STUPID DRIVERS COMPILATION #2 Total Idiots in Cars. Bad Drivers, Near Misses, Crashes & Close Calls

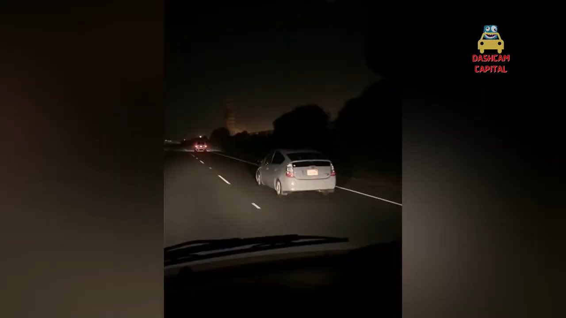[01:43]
Maybe if I pass him, he won't notice that's so dark.